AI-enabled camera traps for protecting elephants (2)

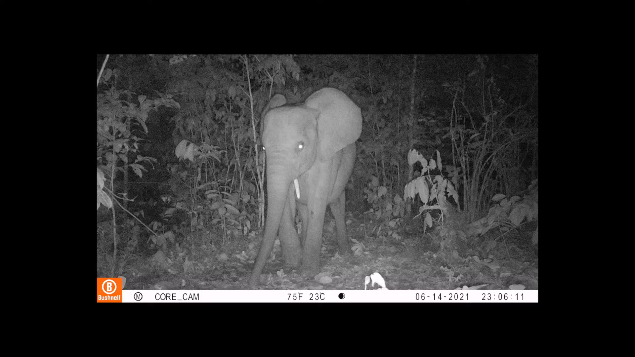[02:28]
Yeah. It's the eye of the elephant. Yeah. Uh-huh. Wow. Wow. Could it be that it's actually the elephants that are inside the fence now? Yeah. It's the same group.